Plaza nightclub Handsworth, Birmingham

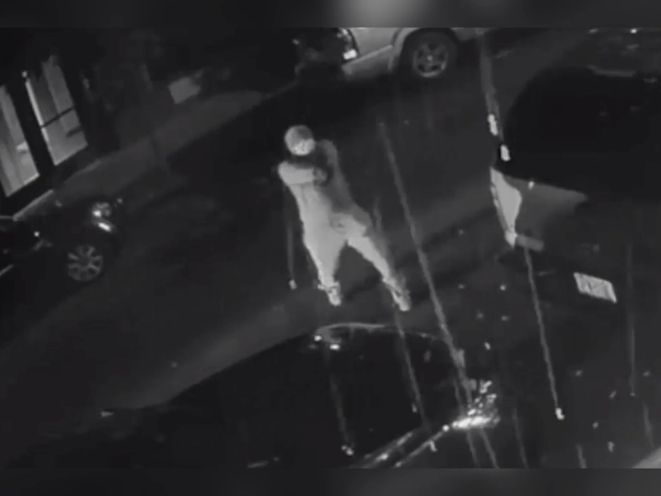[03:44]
into the head of the bouncer who had opened the door, killing him almost immediately. That bouncer was 35-year-old Keith Copeland of Aston,